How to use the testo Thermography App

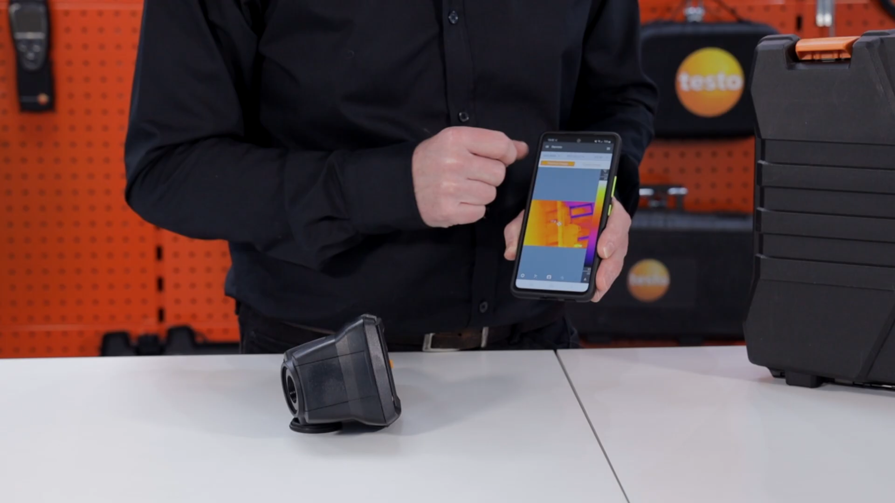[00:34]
Or more usefully, we can actually go into remote where I can now control the camera with these functions at the bottom, including the shutter button. If I use the shutter button, it will now save it to the phone gallery rather than the internal memory on the camera.